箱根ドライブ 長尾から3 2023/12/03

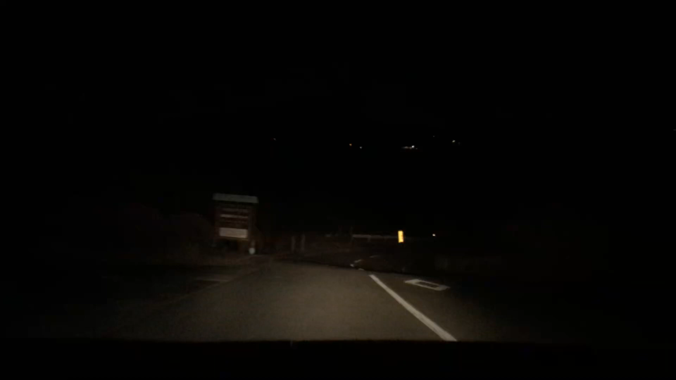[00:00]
すげえ明るいな、ね、左、うん、ハロゲンライトでも使ってんのかな。